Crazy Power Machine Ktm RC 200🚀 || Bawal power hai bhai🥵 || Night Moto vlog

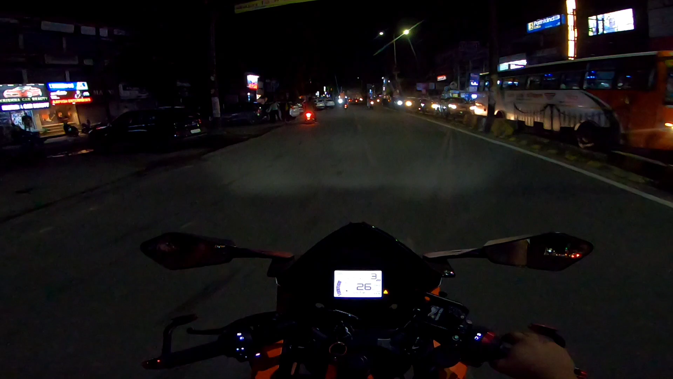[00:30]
Alright, ladies and gentlemen, welcome back to the channel, welcome back to the new fresh video with a new fresh vlog. भाई आज निकल रहे हैं रात में निकलने का सीन कुछ ऐसा है गाइस कि अपने को ना पूरे दिन कोई भी ऐसा टाइम नहीं मिल पाया कि निकला जाए। क्या बात है यार, और मौसम हो चुका है एकदम ज़बरदस्त वाला, यानी कि बारिश बारिश वाला मौसम, और क्या ही ठंडी ठंडी हवा लग रही है। तो उस दौरान क्यों ना अपनी KTM RC 200 के साथ एक बढ़िया सा मोटो व्लॉग करें और आप लोगों से बातचीत करें।
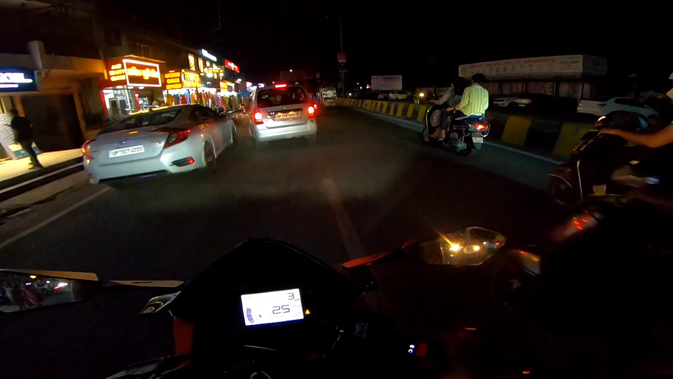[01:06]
तो लोग कैसे चला रहे हैं,
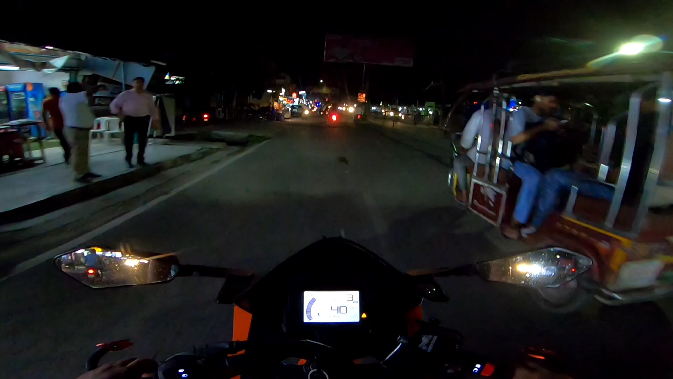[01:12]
ओहो क्या बात है गाइस, क्या बात है यार।
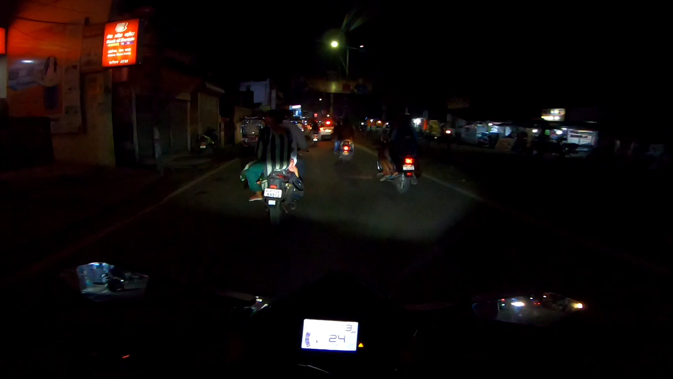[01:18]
सो जी देखो, आज तो जाम लगना था, मिलना तो 100% रहेगा क्योंकि कहीं से भी ना साइड में कटवट का हिसाब कुछ है नहीं। हो क्या बात है भाई, पावर के मामले में ना ये बाइक इतनी
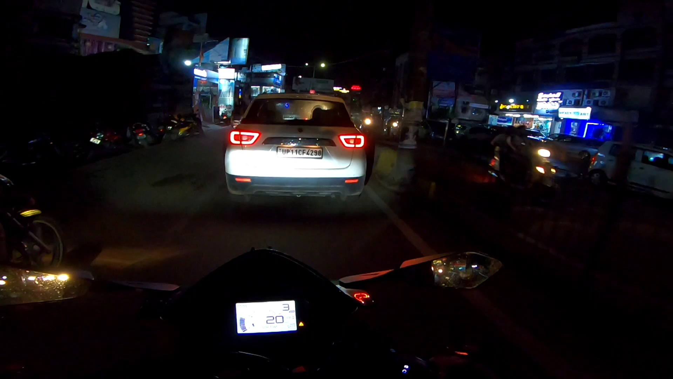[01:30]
ज़बरदस्त है, इतनी ज़बरदस्त है कि गाइस आप ना